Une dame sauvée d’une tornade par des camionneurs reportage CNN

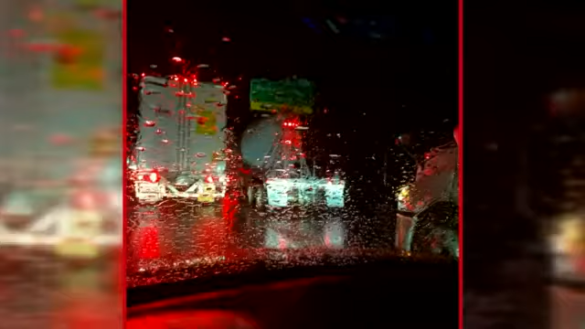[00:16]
as traffic came to a halt at exit 267 outside of Fultondale.
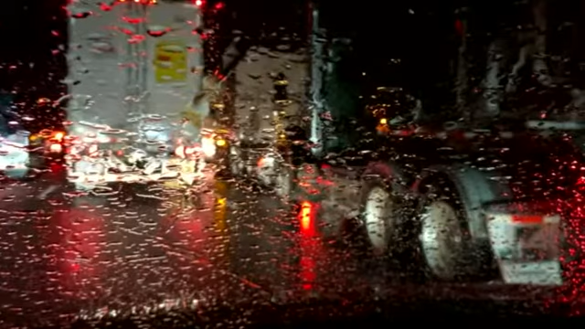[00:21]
What she couldn't see was an EF-3 tornado packing 150-mile-an-hour winds, crossing right in front of the multiple big rig truckers, blocking her path. One of the guys jumped out and it's storming and you couldn't really see anything and he says it's a tornado and we're blocking you.
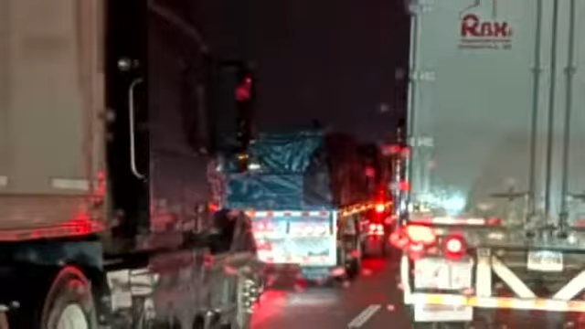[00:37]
I lost cell phone service. I was terrified. I mean, I really thought I'm not going to get to talk to my kids.